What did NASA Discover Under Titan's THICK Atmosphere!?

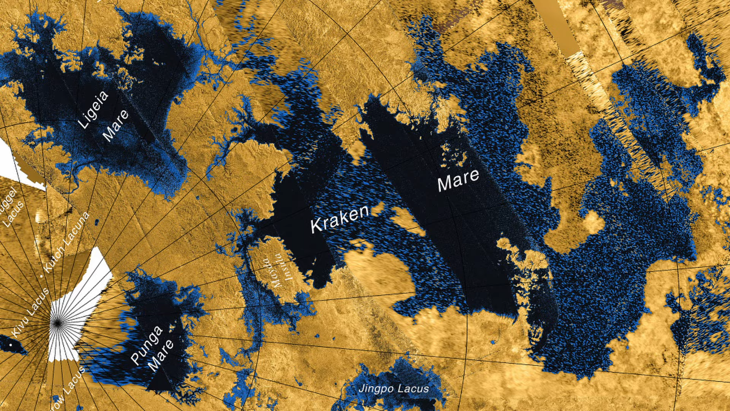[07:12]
Moving northwest from the Adiri region, we encounter Titan's largest hydrocarbon reservoir, the Kraken Mare, covering an area of 400,000 square kilometers, slightly smaller than the Black Sea.
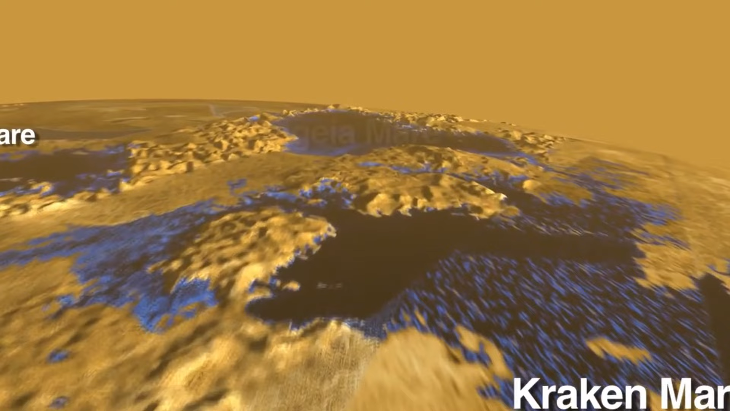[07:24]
The exact depth of the reservoir with its highly viscous liquid hydrocarbon mixture remains challenging to measure, though in most areas, it exceeds 200 meters.
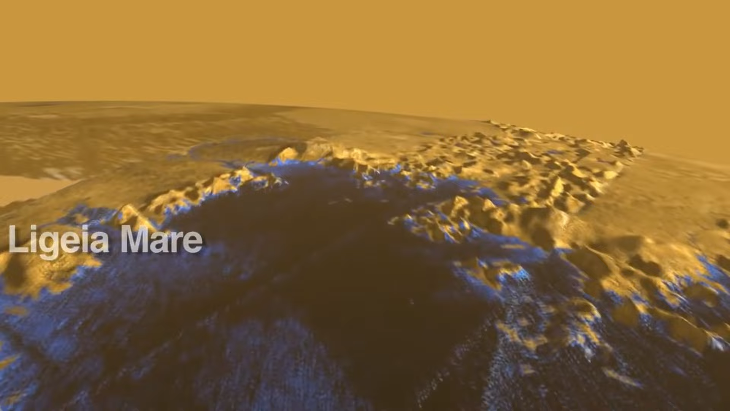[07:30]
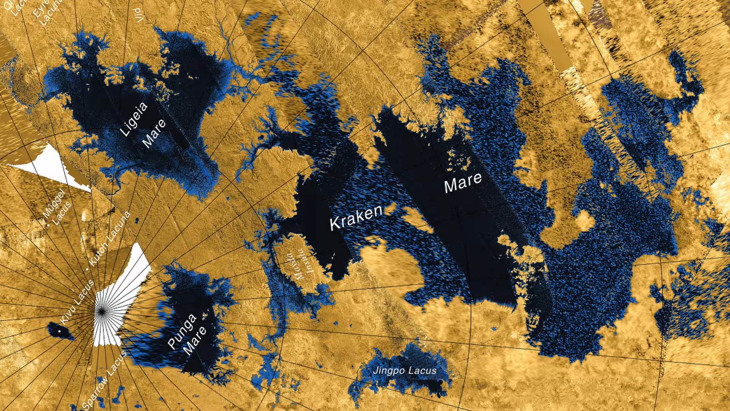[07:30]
Another significant natural basin, the Ligeia Mare, is situated slightly north near Titan's pole,
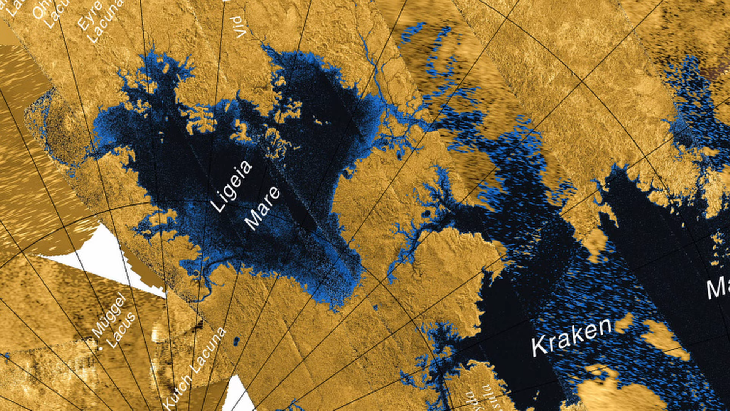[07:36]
boasting a diameter of 500 kilometers and an area about 3 times larger than Lake Baikal.
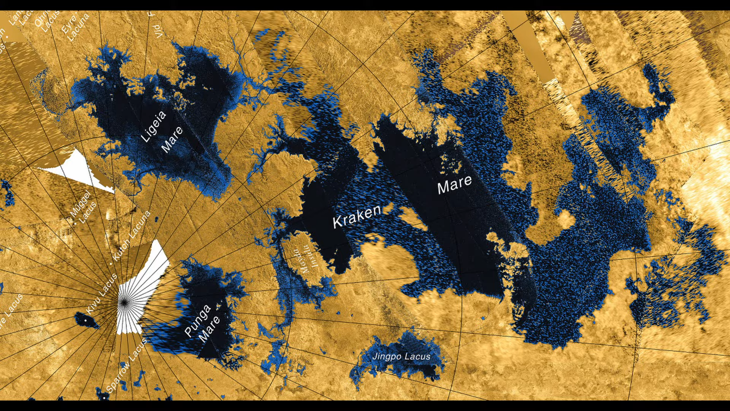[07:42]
These seas are interconnected by the narrow and lengthy Travis Fretum, spanning 173 kilometers.
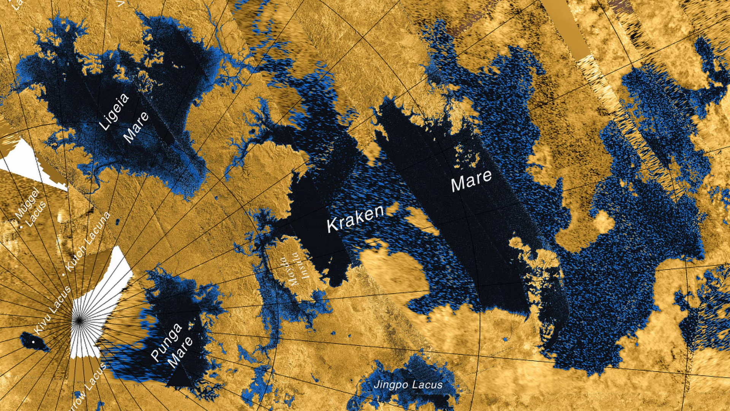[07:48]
In the southern polar region, numerous smaller lakes and lagoons filled with liquid methane are present.